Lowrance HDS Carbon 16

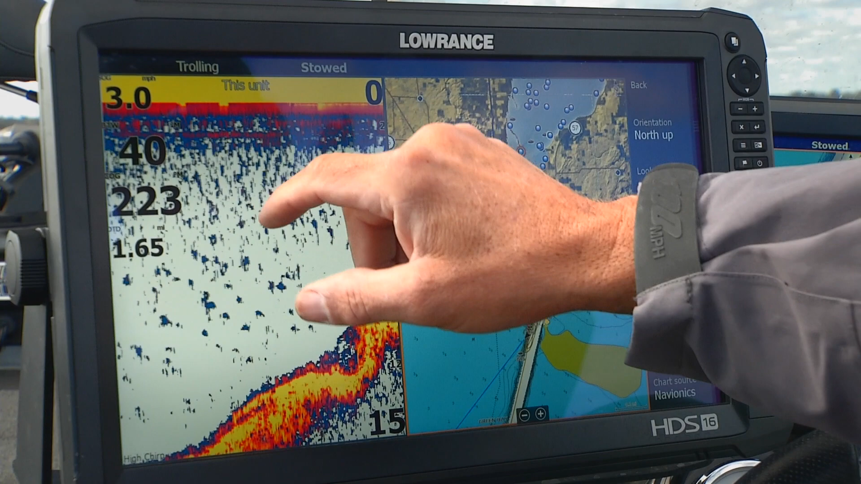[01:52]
Speed over ground, bearing to waypoint, course over ground, my distance to that waypoint. So a lot of information again just at a glance and real clear to me.
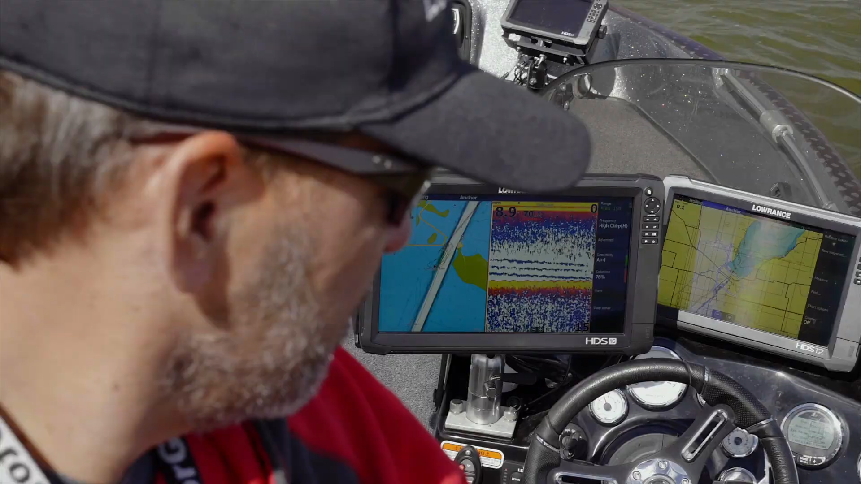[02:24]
And again I just got a glance over my shoulder I can see things like depth, water temperature, I can see how my trolling motor is doing up at the top.
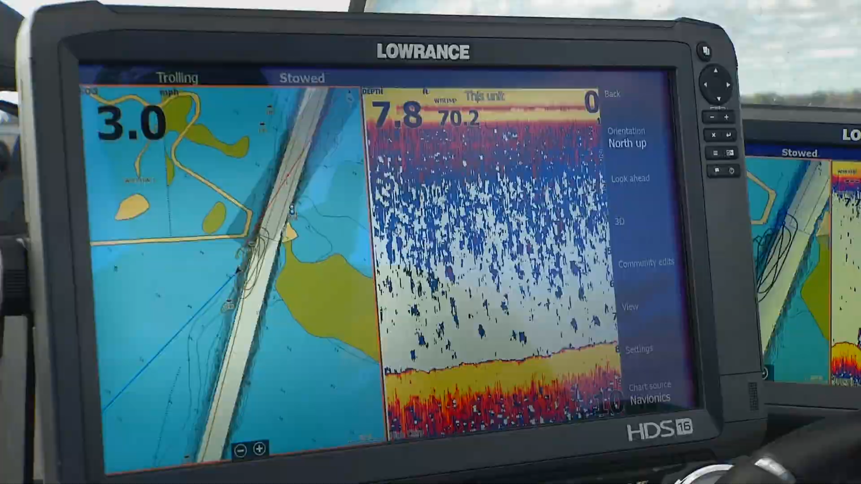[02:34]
So tons of information to help me when I'm fishing. So data is really important.